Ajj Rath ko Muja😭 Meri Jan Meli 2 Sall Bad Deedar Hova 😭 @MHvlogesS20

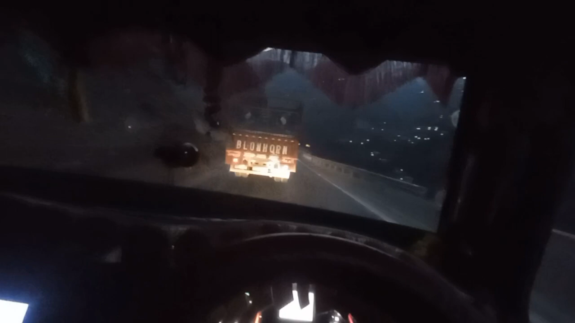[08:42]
तो निकलेंगे फिर हम तेन तो निकलेंगे वो तो रहेगे पिछे आप उनका वेट करेंगे फिर हम भी जाम में फसेंगे
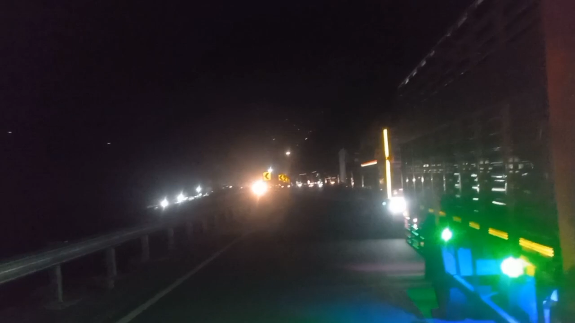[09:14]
नीचे तक पूरी गाड़ियों की लाइन है इदर लग
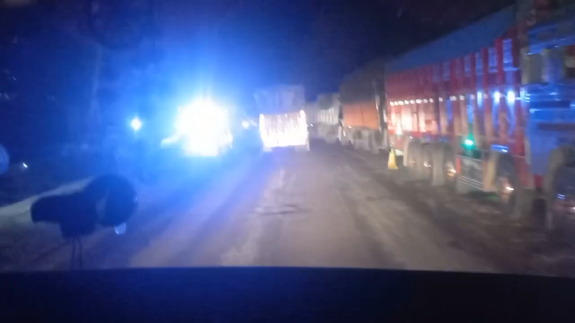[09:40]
सेडिया क्रास किया यह देखो पुलीस की
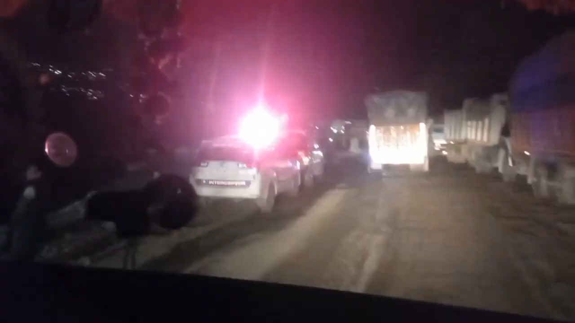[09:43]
ट्राफिक की गाड़ी
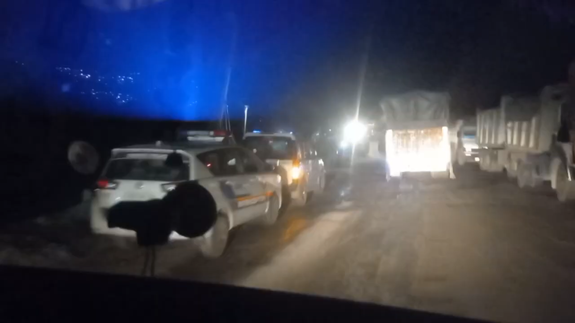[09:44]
सब बड़े-बड़े आफसर आए हुए हैं गाड़ीया निकालने के लिए क्यूंकि जहां में बहुत जादा खतरनाग लगा हुआ था भई यह देखो एक बड़ चेक करो
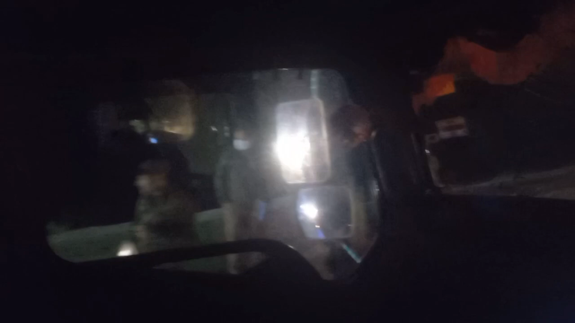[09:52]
सुकोटी पुलीश ट्राफिक सारा इदर है वह देखो चेक
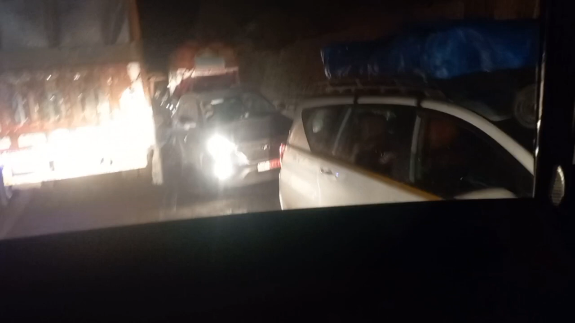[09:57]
मरो एक बर जो पर से गाड़ीया आई है ना इनको रोक लिए तब ही इदर
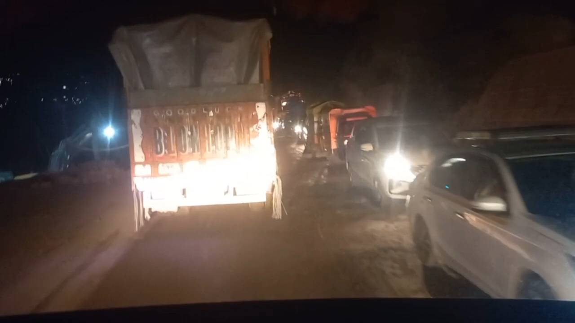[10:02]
से गाड़ीया टप रही है अब जहां एक साथ कठी होंगी पचास कोई कम से कम कम से कम नार्मली अगर मैं रखता हूँ ना इदर खाली रामबंसे इदर इदर गाड़ीया � तो कम से कम